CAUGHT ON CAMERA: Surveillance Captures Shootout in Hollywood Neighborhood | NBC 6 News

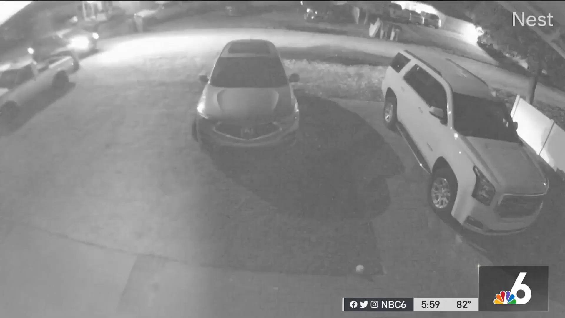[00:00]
Only on six tonight, residents in a Hollywood neighborhood concerned for their safety after violence on their street.
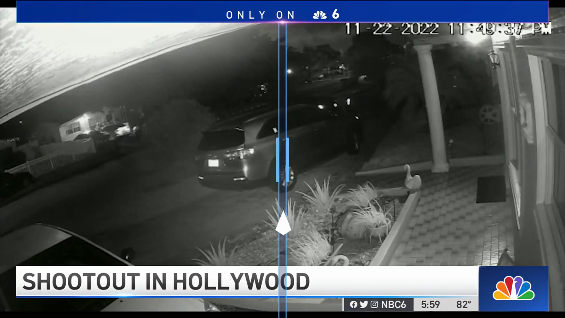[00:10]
Thank you so much for joining us. I'm Jackie Nesprall. And I'm Juwan Strader. Good evening. Two people were shot in this shooting, but they're expected to be okay.